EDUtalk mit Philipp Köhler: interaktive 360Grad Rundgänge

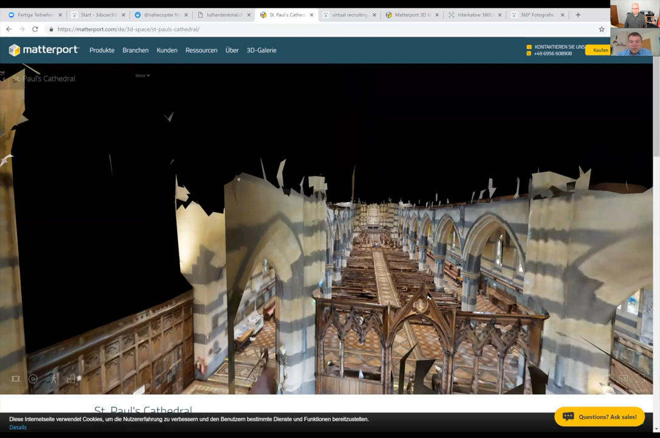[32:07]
aber dann kann ich mir die ganze Kirche auch als 3D-Modell letztendlich anschauen.
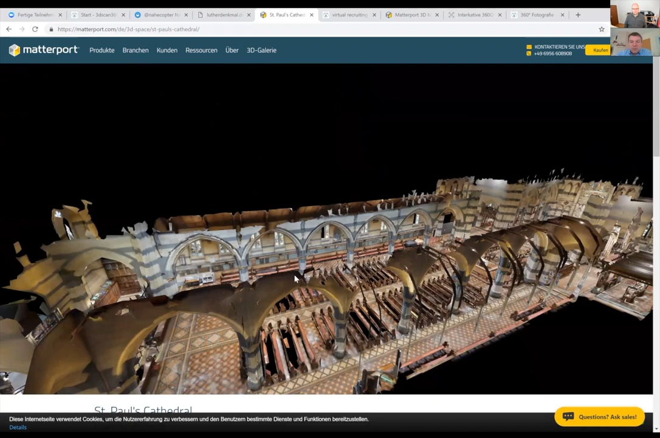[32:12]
Wahnsinn. Wie mache ich sowas? Ja, das ist deutlich aufwendiger. Seit neuestem geht das auch mit 360-Grad-Kameras, aber lange, lange, lange, lange nicht in der Qualität. Also es ist technisch möglich, aber nicht in der Qualität.
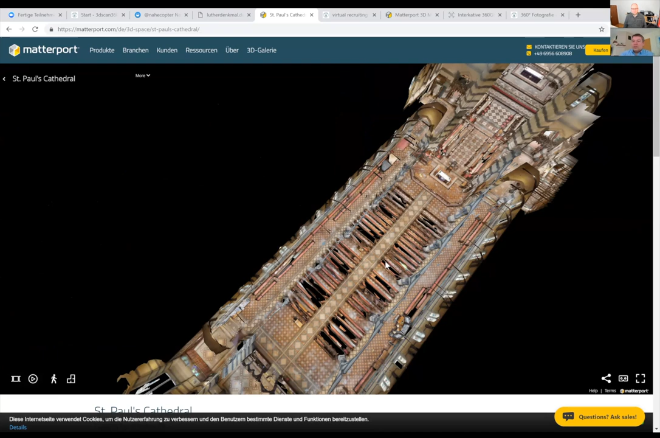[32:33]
Und deshalb, ich mache gerade mal die Bildschirmfreigabe zu.
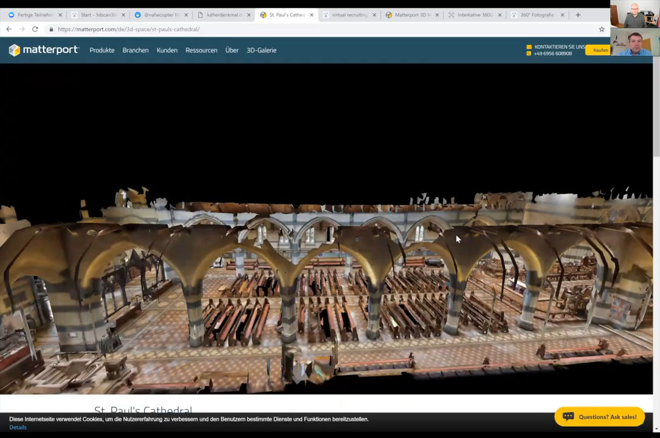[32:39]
Deshalb gibt es da ein Spezialgerät. Spezielle Dinge brauchen ein spezielles Gerät.